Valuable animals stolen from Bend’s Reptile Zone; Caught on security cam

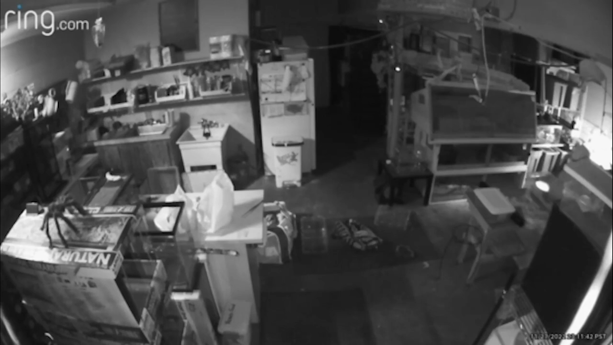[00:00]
A thief carrying a box. Its contents? Not money, not jewelry, but instead a rattlesnake. They stole a baby rattlesnake. That was stupid. That was very stupid. The cold-blooded crime taking place on Sunday at the Reptile Zone between 11 p.m. to 12.45 a.m.